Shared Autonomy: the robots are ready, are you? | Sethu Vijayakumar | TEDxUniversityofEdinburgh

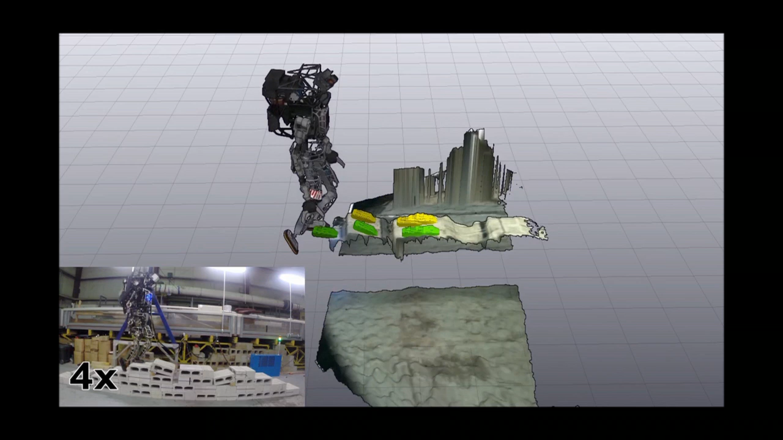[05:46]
And it's getting some raw sensors, but while it's doing that,
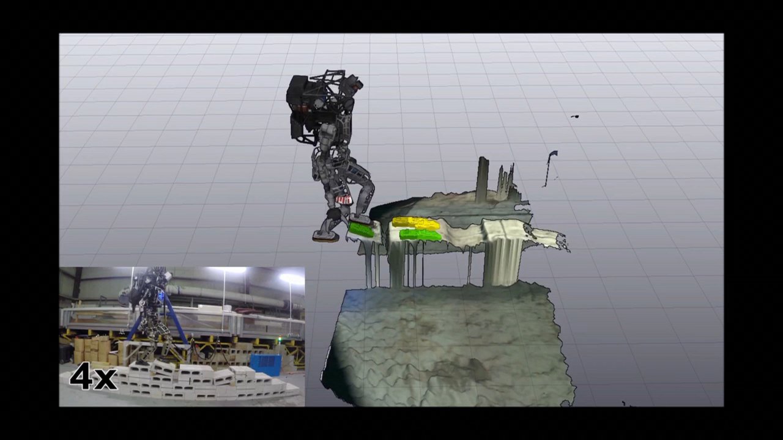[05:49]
it is incrementally in real time trying to make sense of the world around it,
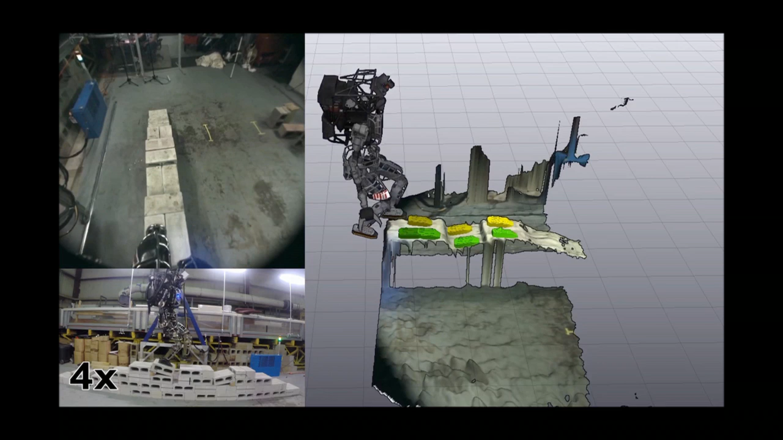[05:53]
trying to figure out what are the possible footsteps that it can do. It has to make a judgment about the terrain.
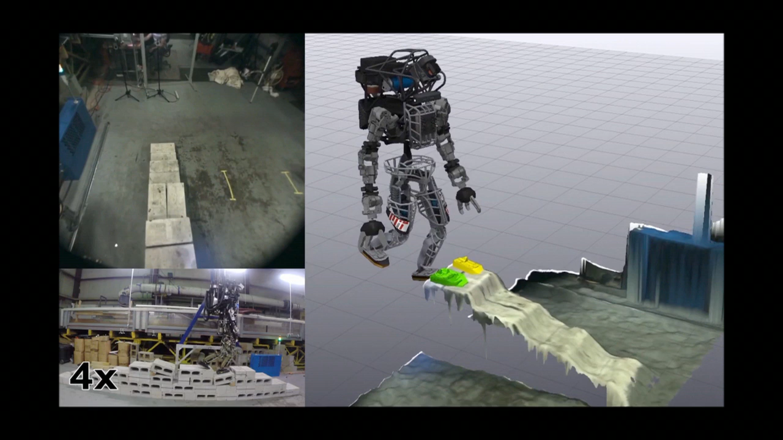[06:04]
It has to make a judgment about the stability of the ground and use this in an incremental real-time fashion. So, as you can all notice, the view that the robot is getting is rather impoverished.
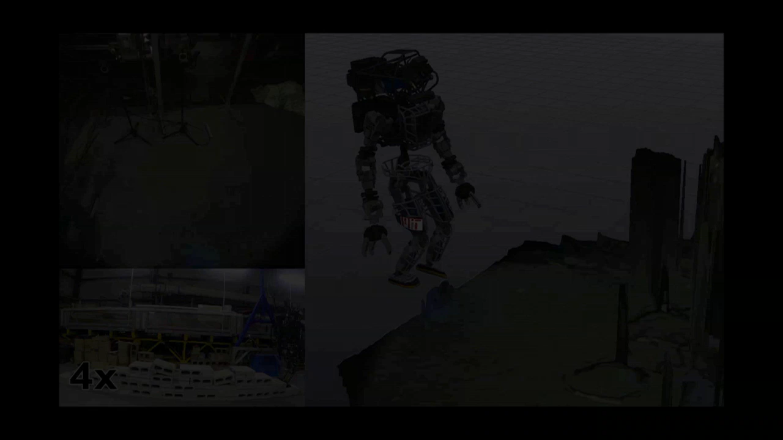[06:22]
But from that, it has to make sense of the world around it to achieve something like continuous walking.
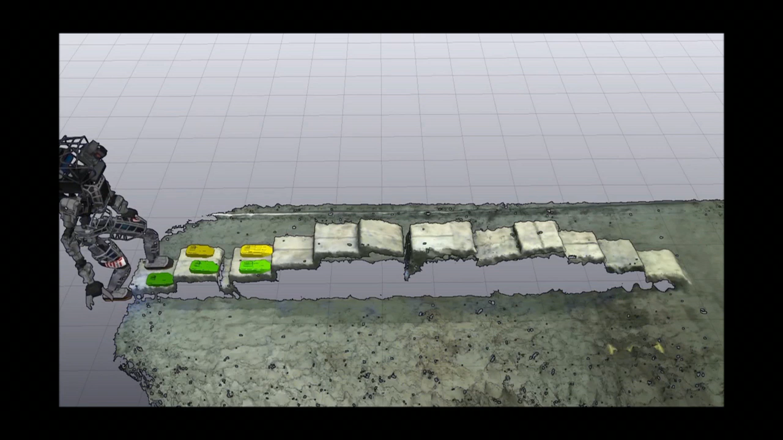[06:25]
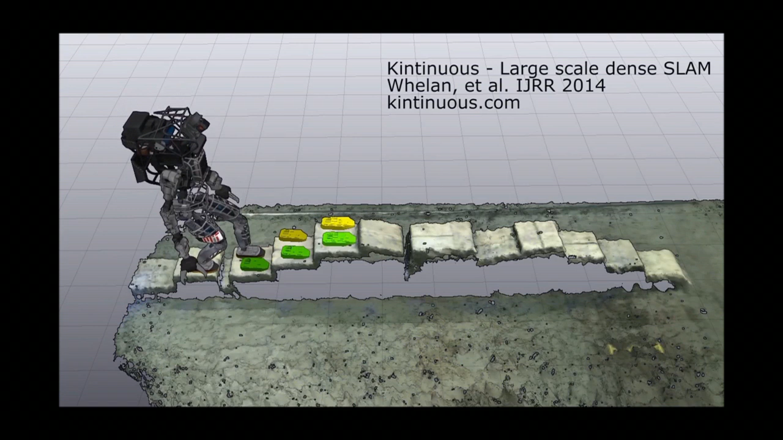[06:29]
So, for example, it has to take this raw signal, break it down into point clouds,
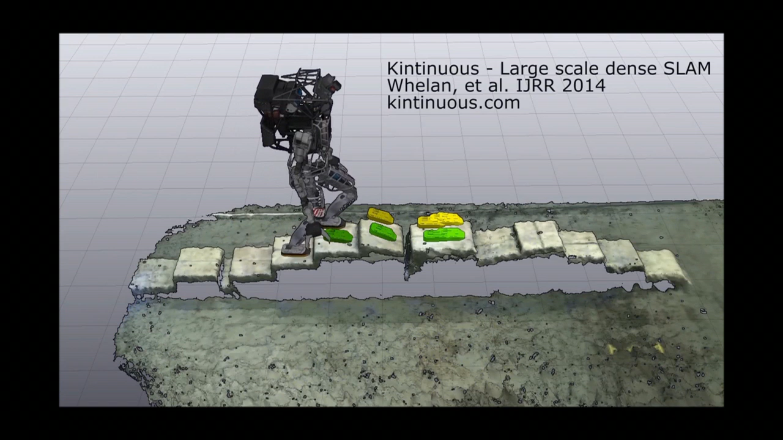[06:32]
segments,
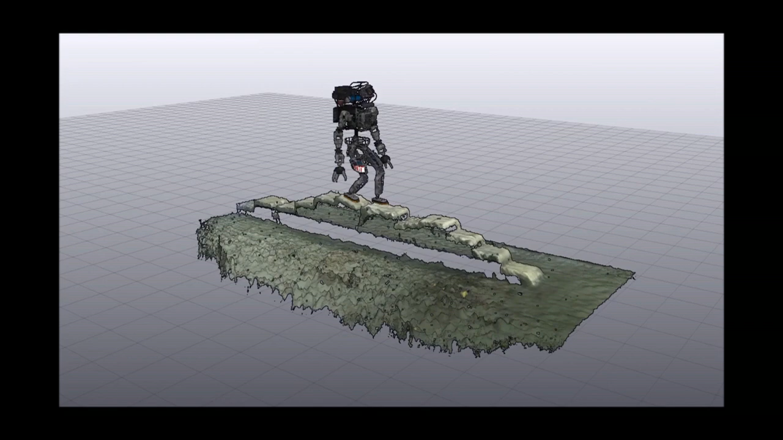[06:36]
and even foot parts through terrain segmentation.